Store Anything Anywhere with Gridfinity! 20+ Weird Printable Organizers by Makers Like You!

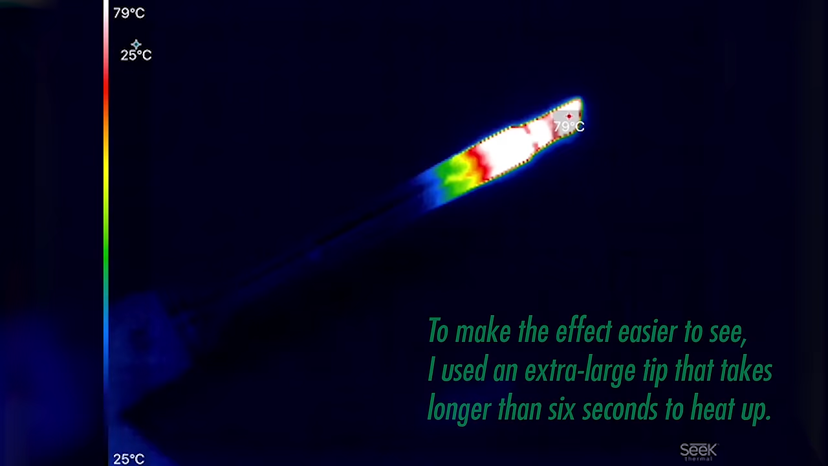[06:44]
On screen: scale top 79°C, scale bottom 25°C
This thing's replaceable tips go from room temperature to soldering iron hot in 6 seconds flat,
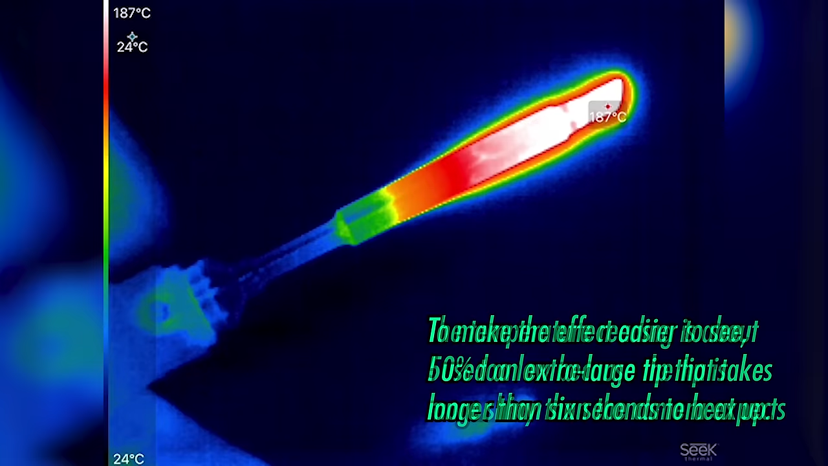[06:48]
On screen: max 187°C, scale top 187°C, scale bottom 24°C
but I have since discovered that it takes much longer for them to cool down.